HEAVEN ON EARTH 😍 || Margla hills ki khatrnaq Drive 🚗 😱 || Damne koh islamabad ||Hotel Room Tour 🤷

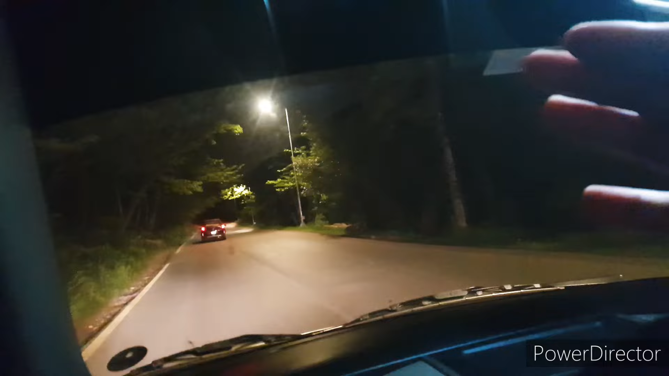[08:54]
रस्ते से जा रहे हैं बिलकुल सुनसान एरिया ठीक है तो अब देखते हैं जाके